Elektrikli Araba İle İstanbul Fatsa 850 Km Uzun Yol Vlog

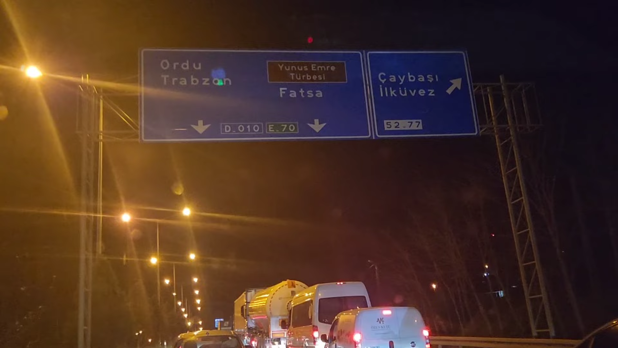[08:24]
Çok inanılmaz trafik vardı. 35 milyon kişi yolları düşünce maalesef orduya varmamız da yaklaşık 16-17 saat sürdü.